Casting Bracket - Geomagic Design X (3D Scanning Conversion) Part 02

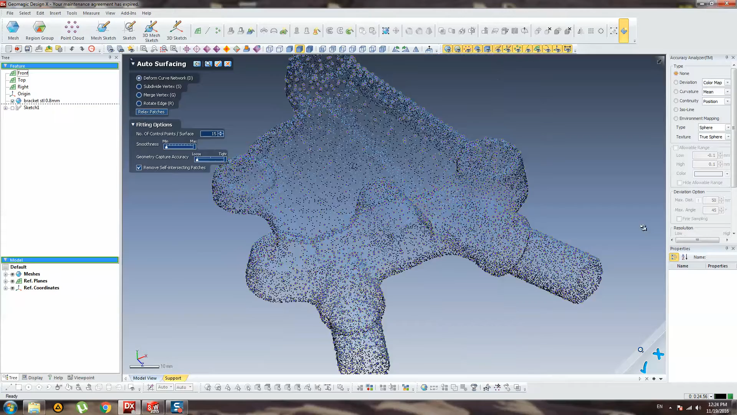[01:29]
this part is is a simple and have us have a simple forms uh
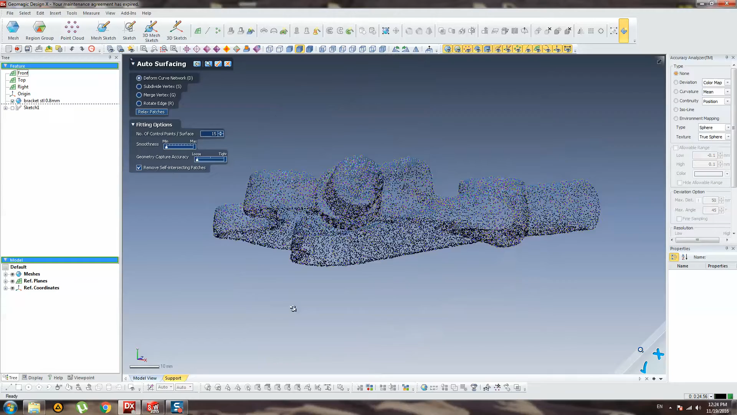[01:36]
you uh do not do not can use uh after surfacing because
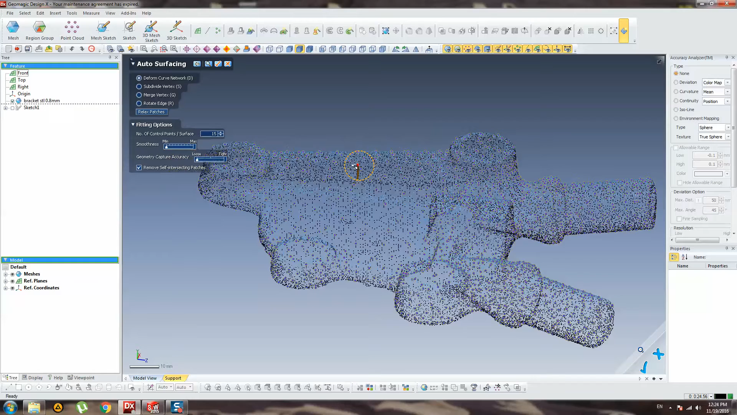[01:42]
uh in future you must make a drawing for this part and how you approximate for example this cylinder how you show dimensions uh it's